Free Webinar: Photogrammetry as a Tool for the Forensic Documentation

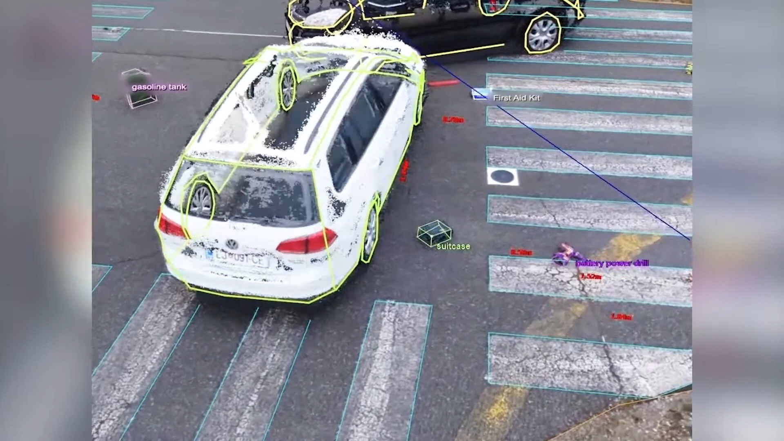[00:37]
and reconstruct the accident with millions of data points and various 3D models,